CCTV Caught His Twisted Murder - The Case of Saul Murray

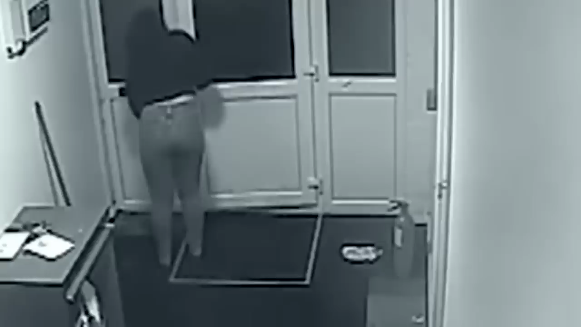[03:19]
Allowing people to gain access to the property. However, not long after this, Temedeo can be seen on CCTV exiting the home, and flashing her mobile phone.
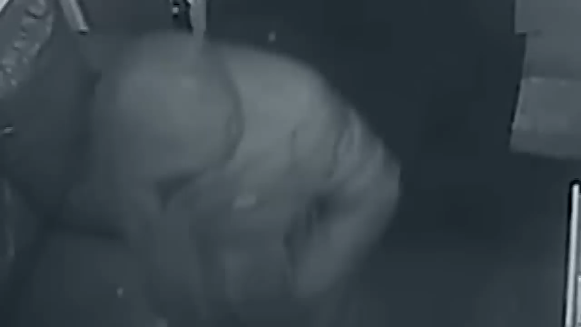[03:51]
Just minutes later, Temedeo and Supreet can be seen leaving, quickly followed by the two men.
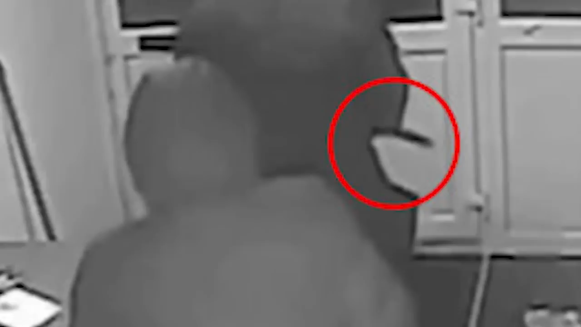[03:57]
One of them is holding a knife. All four of them flee from the scene, and just moments later, Saul can be seen naked, running towards the front door.